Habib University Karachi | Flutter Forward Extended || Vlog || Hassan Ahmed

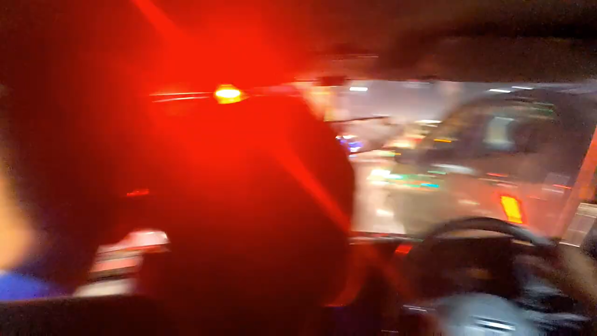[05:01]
ये सारे बकर बैठे हुए हैं, अभी हम गाड़ी में घर जा रहे हैं।